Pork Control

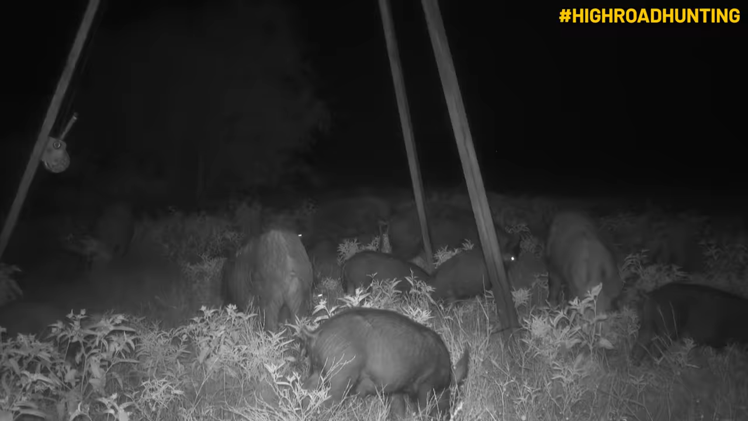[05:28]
It's a hog rich environment but the hogs especially this time of year don't want to move till dark.
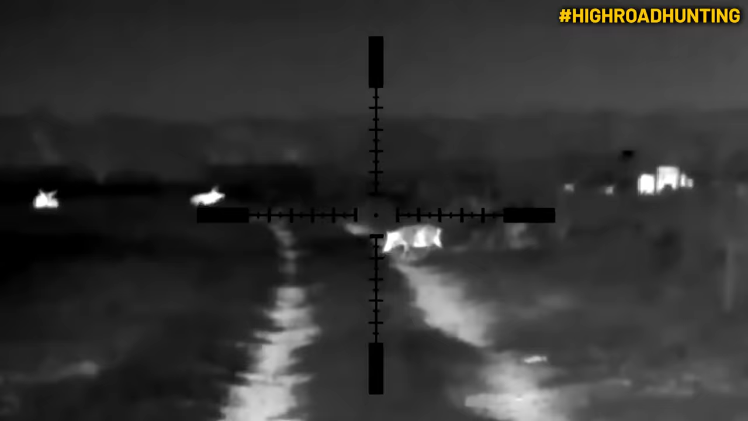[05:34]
So we've got thermals. We're gonna go out after dark and see what we can do to them.
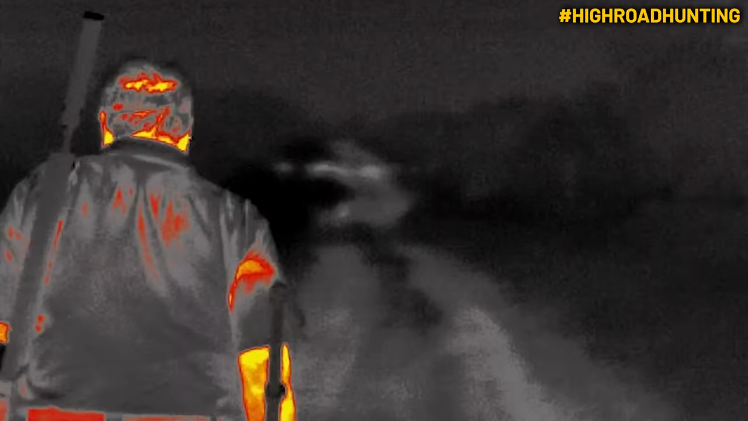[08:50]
So we're heading down this road and the wind is perfect.
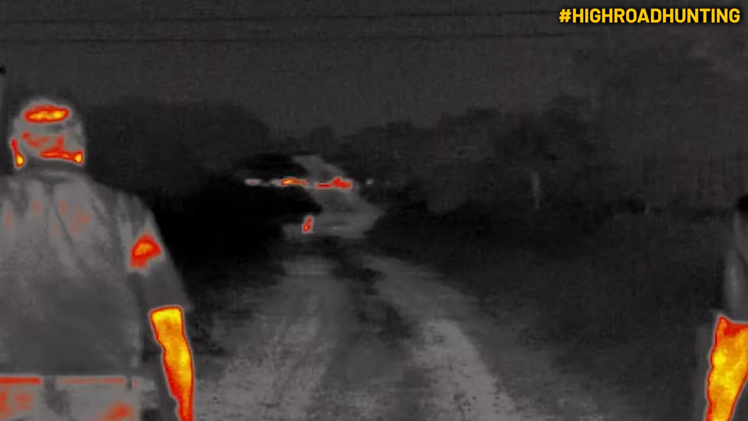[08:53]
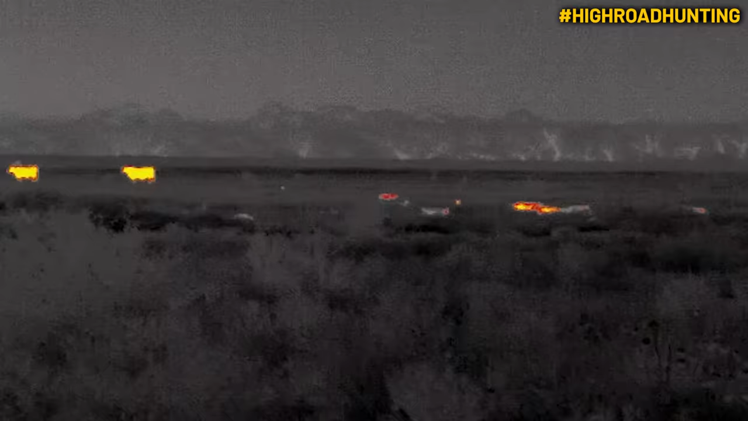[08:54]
We're walking right in the wind and we see these hogs from quite a way away but they're kind of on the other side of the fence.
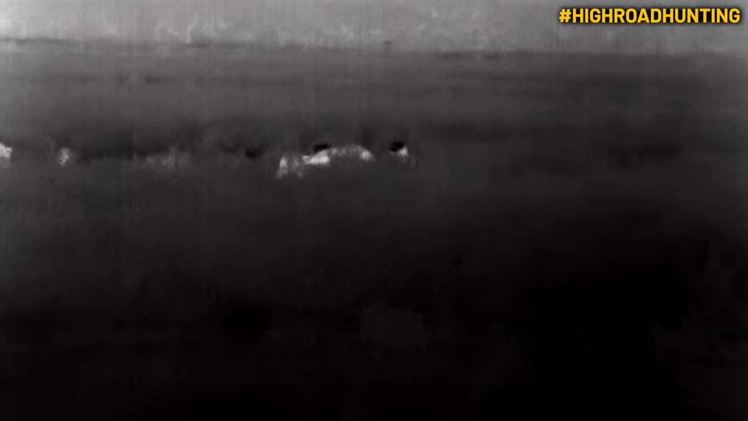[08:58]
It's maybe out of bounds for this pasture but it's still on the property.
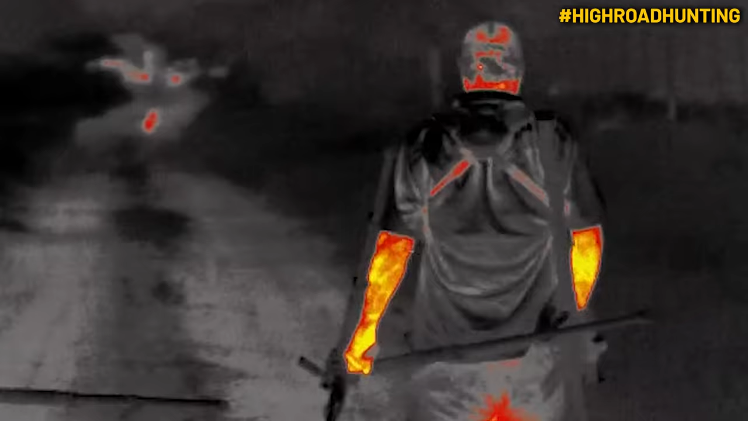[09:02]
We could take them if we wanted but the thing is as we're walking down there we're aware that there's cows out in the field too.
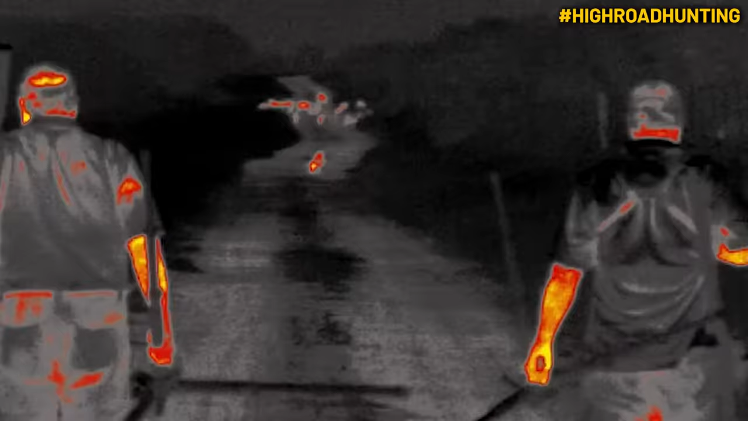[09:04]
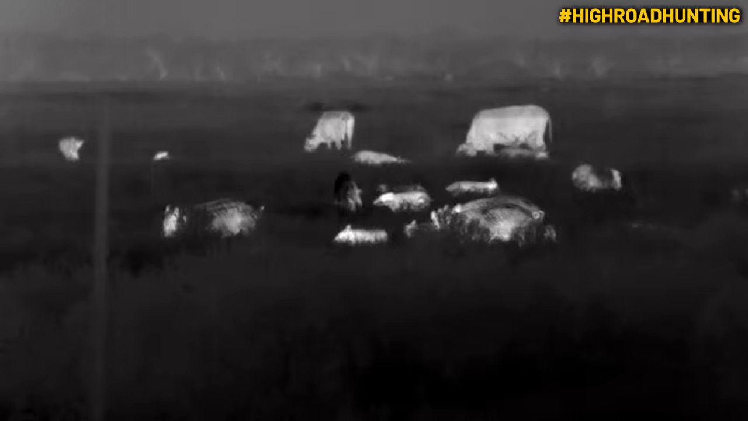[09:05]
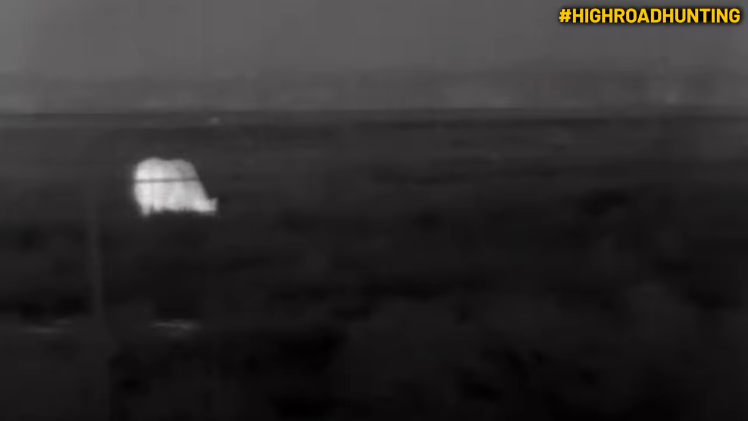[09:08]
And that's the one thing man when you're hunting at night you want to make sure of everything not just cattle and horses but homes and barns and vehicles and so we're paying attention to everything out in the field.
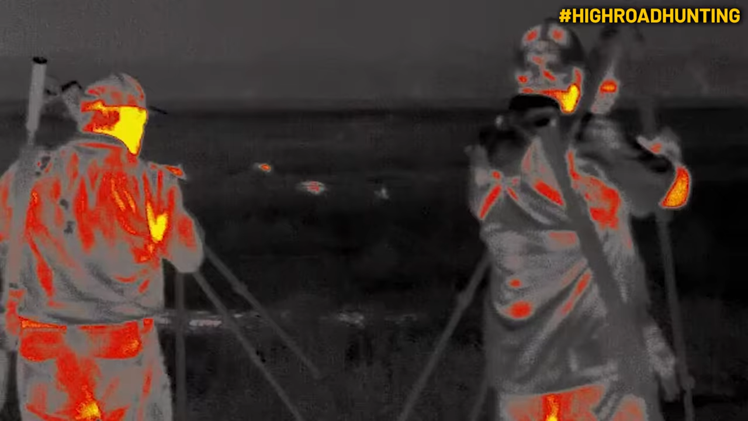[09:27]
We're watching these hogs and all of a sudden we get set up and the hogs come underneath the fence, they come out in front of us. Now one thing about this property it's a cattle ranch and there's a lot of cows.
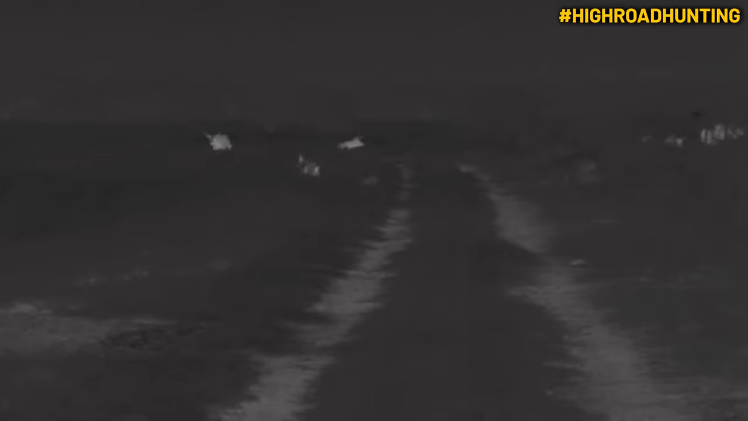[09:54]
Do you want to hit that other one? No. It's clear. One of them drops like right there in the road and the other one.
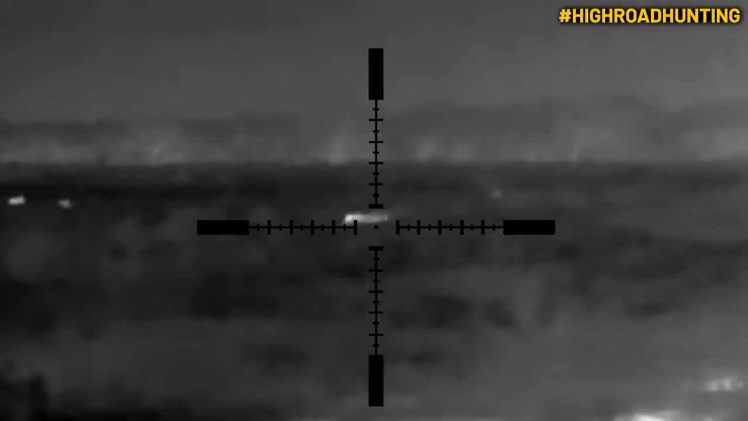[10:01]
We knew it was a hit. We could tell instantly it goes not too far and tips over too.
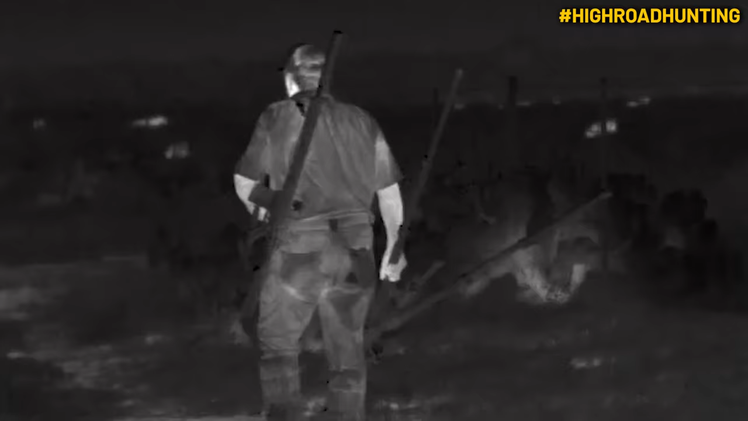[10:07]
The night's getting off to a good start and it's probably past Keith's bedtime but we're just getting started.
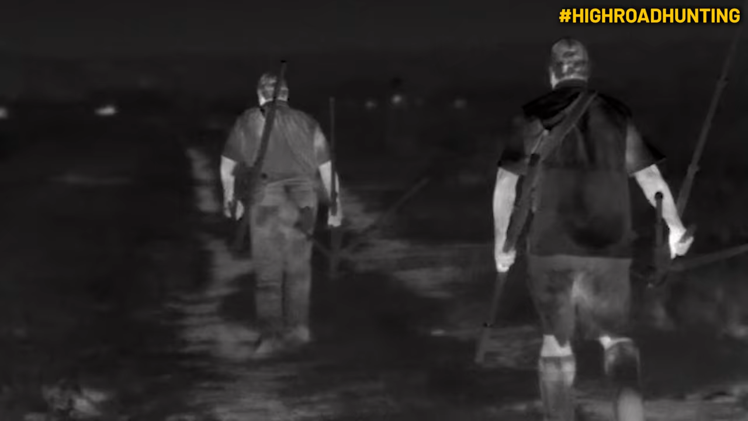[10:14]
So it's been raining a lot in south Texas this time of year and the grass is unusually tall. With thermal gear it's kind of hard to see your target in the tall grass but we know these are hogs.
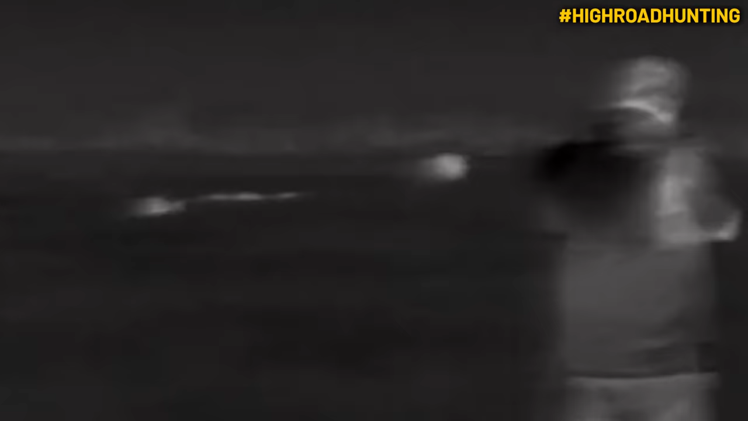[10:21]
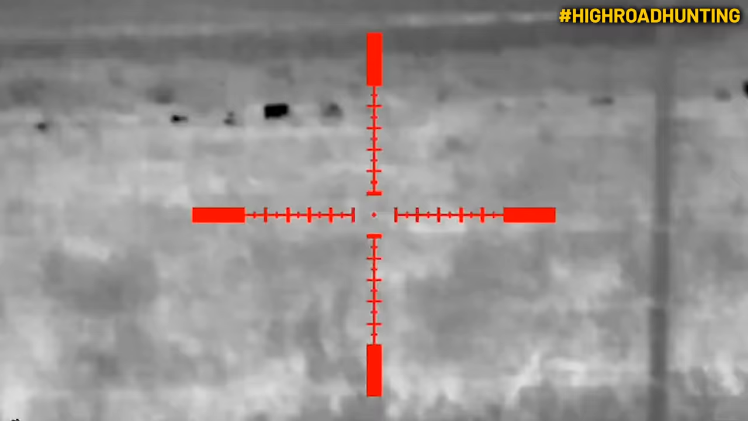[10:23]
We're trying to close the distance and get up within shooting range.
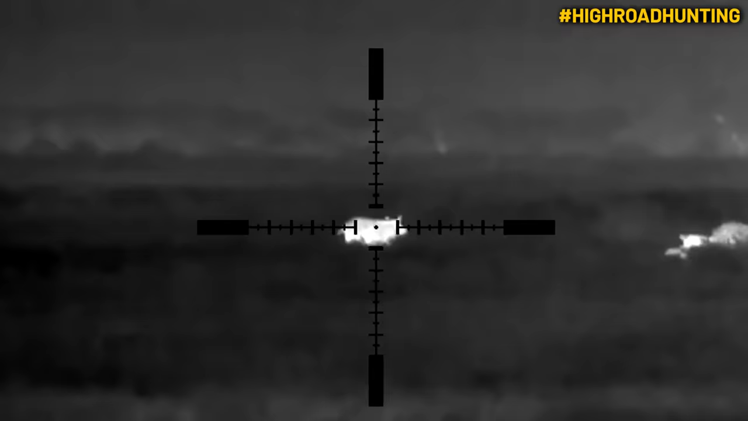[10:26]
Now this is a pretty good group of hogs. It's what we call a sounder.
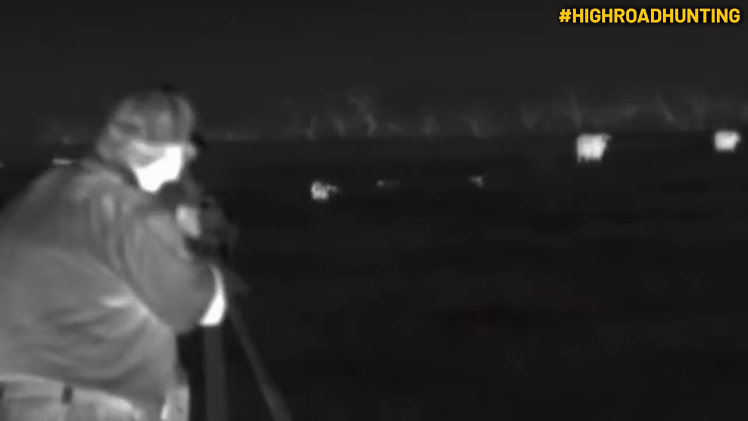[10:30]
And the thing is we don't know how many there are but we know they're there. And we also know there's cows in the field,
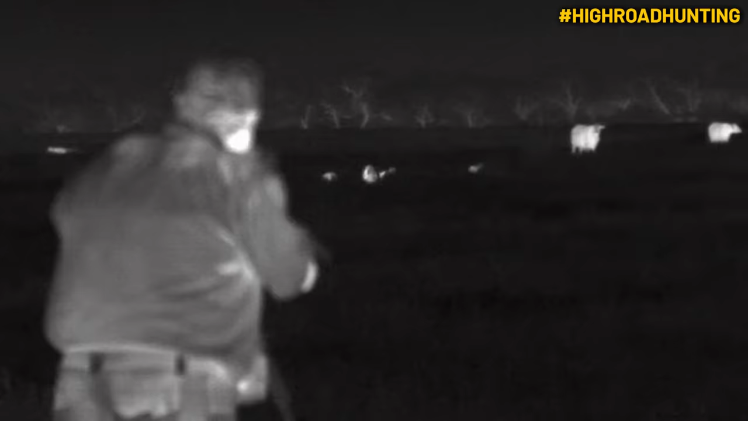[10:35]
there's calves in the field, there's other kind of things out there that we want to be careful and not shoot.
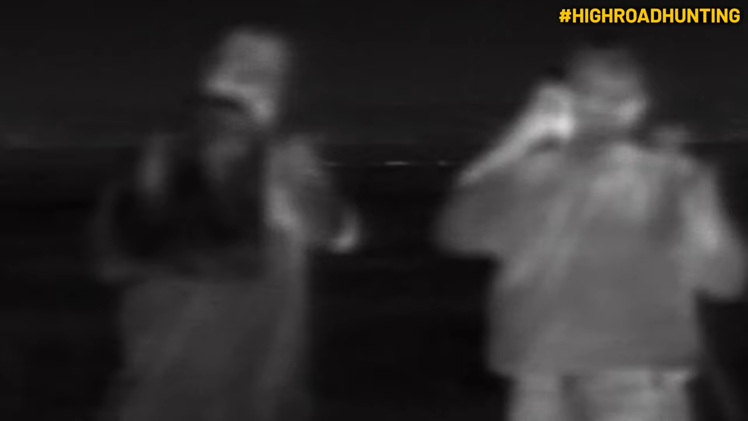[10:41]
And I'm getting frustrated because it's like I want to get a good clean shot but I really can't see the targets well.
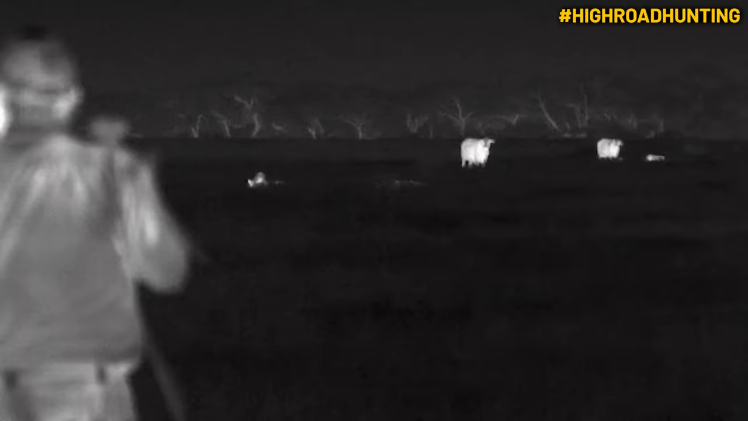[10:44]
The whole sounder starts getting boogery and they're going to take off so it's time to take a shot now or never. So we dump the first one instantly right where it stands and we don't take another shot.
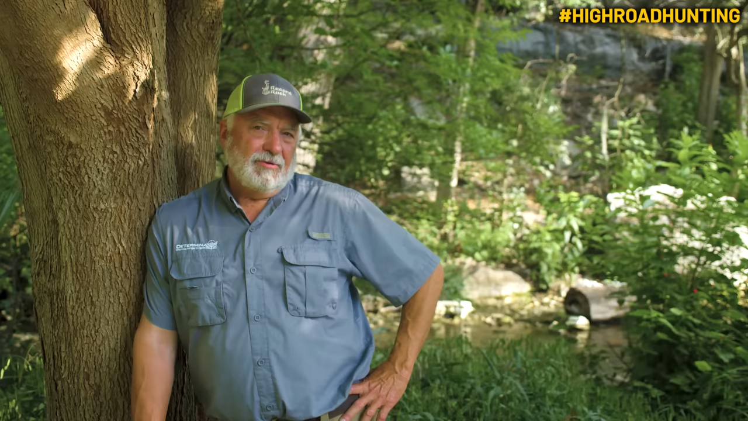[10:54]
The reason why is because we didn't have an opportunity for a good clean ethical shot and it's better to be safe than sorry.
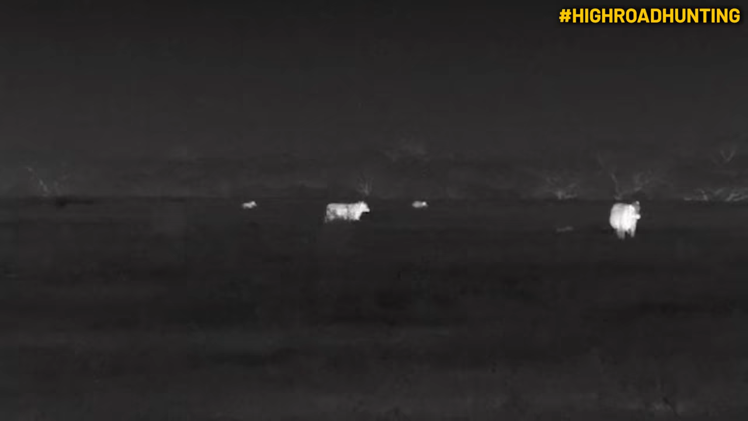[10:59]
There are so many cows we have to call it off. It's not worth shooting anymore.
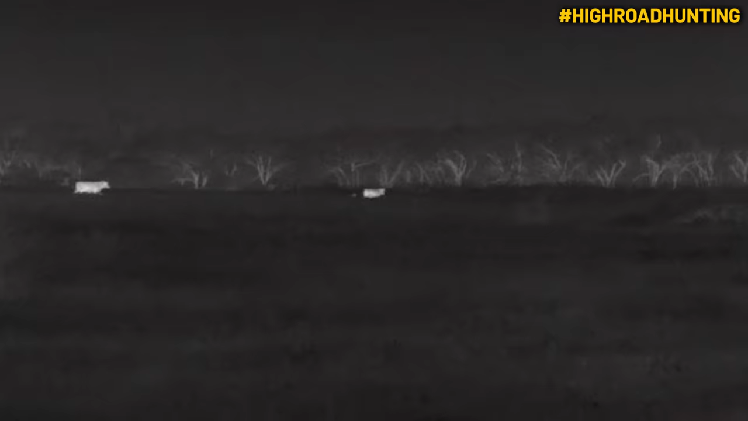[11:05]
It ain't worth the risk.
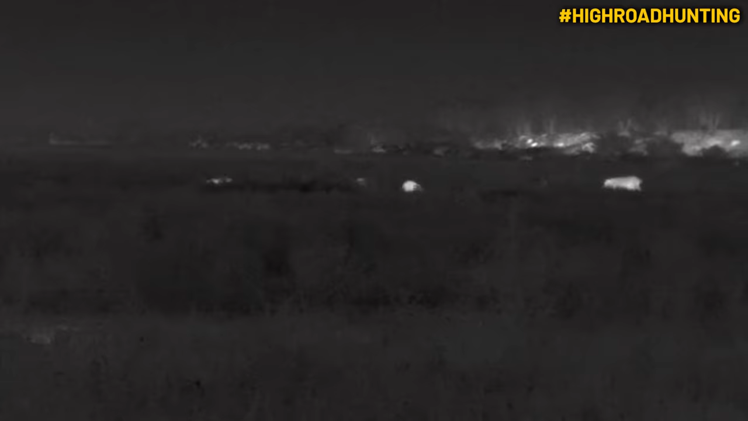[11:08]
So this next engagement is like what people dream about, at least what I dream about. I mean there's more hogs out there and I mean the wind is absolutely perfect.
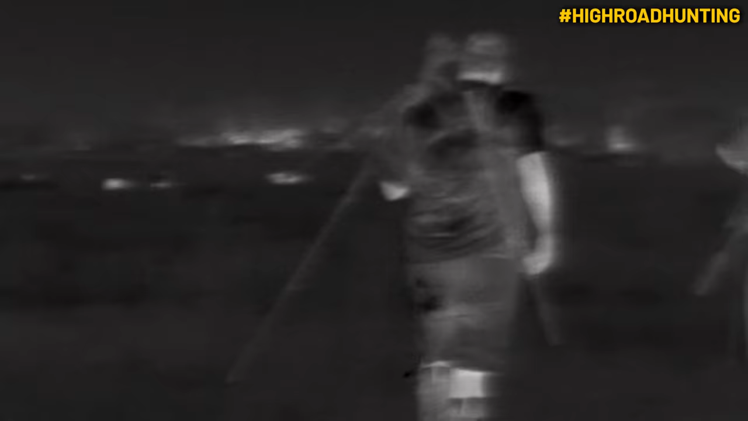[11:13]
They have no idea what's fixing to happen. I mean Tyler and I are closing the distance.
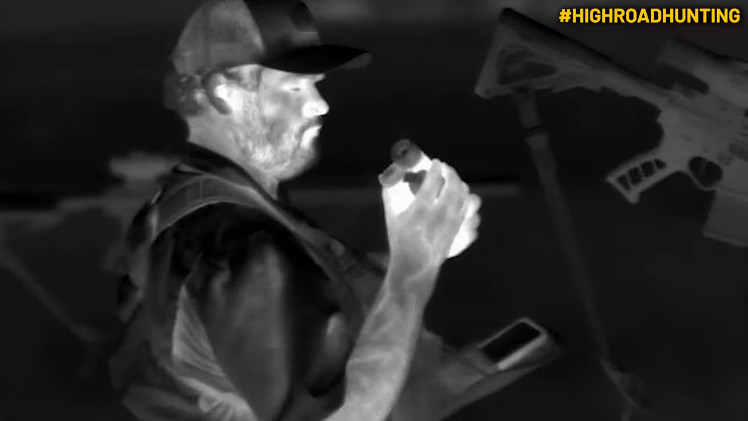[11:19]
We finally got set up to where he says, how close do you want them to get?
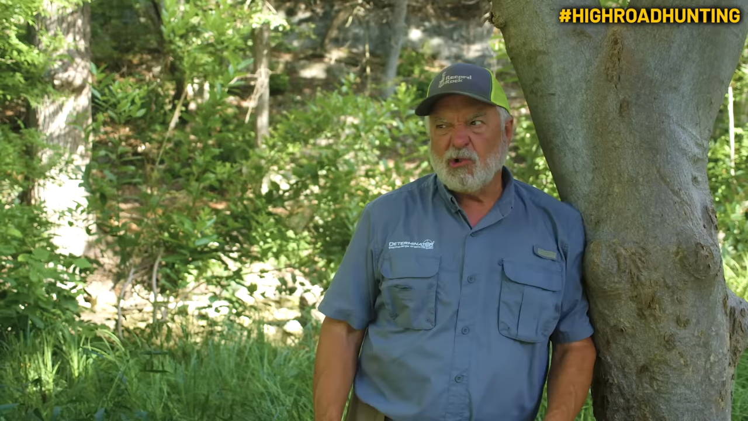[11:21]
I said close.
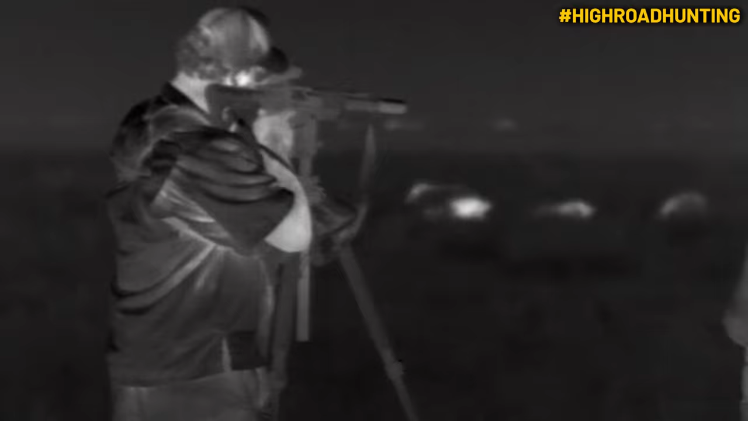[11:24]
I mean they have no idea we're here. It's like at some point they kind of get too close. I mean and we're talking like where do you want to start because there's so many hogs in front of us.